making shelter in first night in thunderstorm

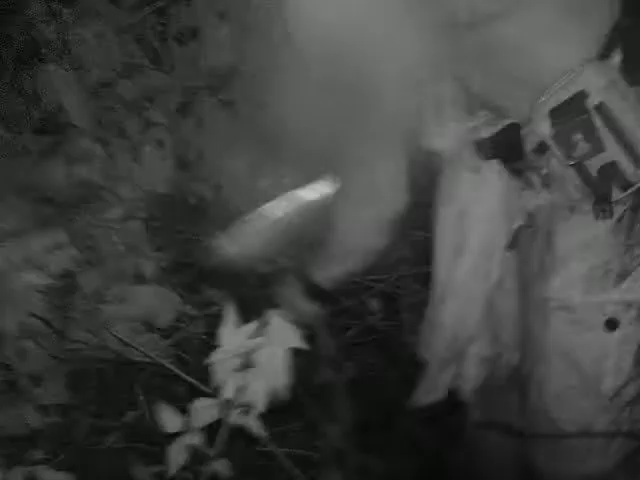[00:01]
just cutting down any kind of shrubbery, I'm going to cover it all over ourselves.
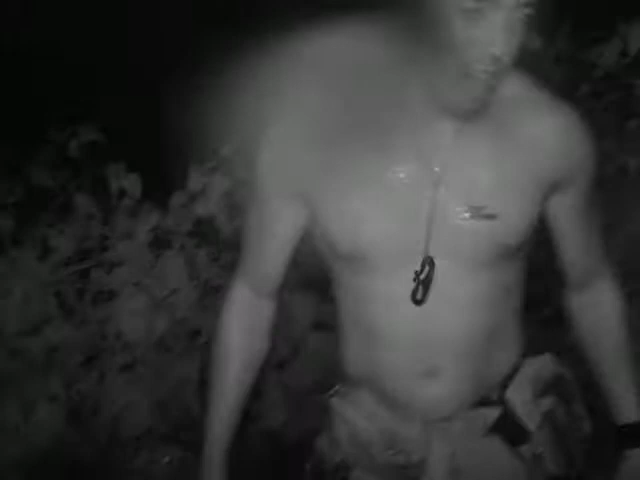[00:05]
It's our only choice at this moment. The more we can get, the better.
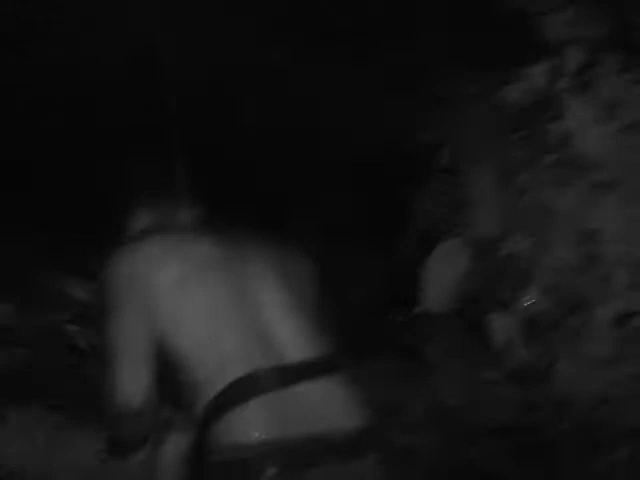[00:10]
It's going to both insulate us, as well as keep some of the water off us. As you can see, it's still lightning down. We don't fix ourselves, we can easily go to hypothermia tonight.
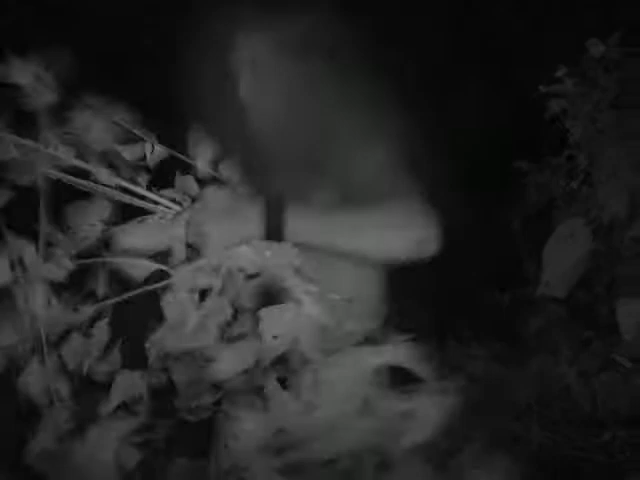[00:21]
So, I'm pretty chopping at it. Almost at my leg.
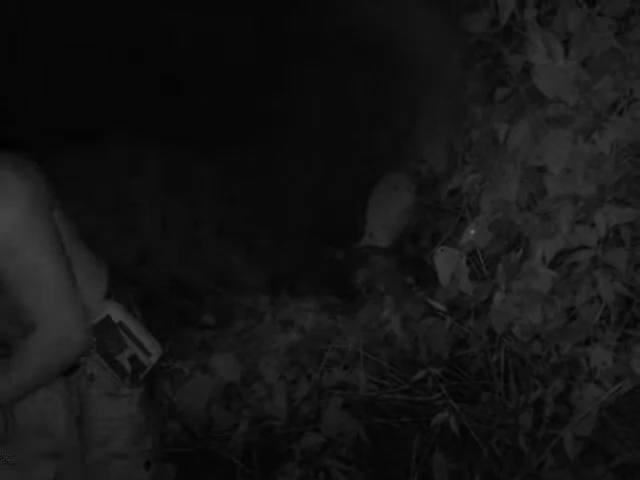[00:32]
Right, this, I think this will help us massively, man. Keep recording, mate. You cut your leg? No, it almost came at my leg. But we're getting a good amount of shit. Oh, there we go, that's a good. Get some of this.